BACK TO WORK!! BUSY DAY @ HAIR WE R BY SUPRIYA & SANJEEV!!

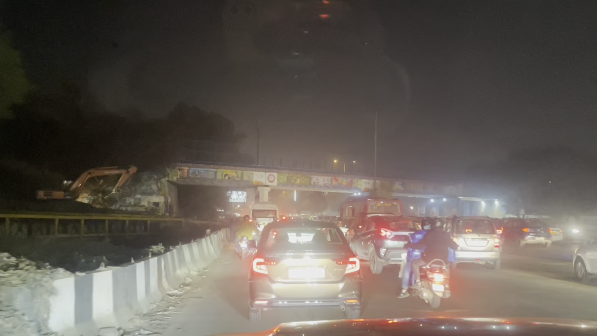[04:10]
में बोली रही थी ट्राफिक नहीं है प्राफिक नहीं है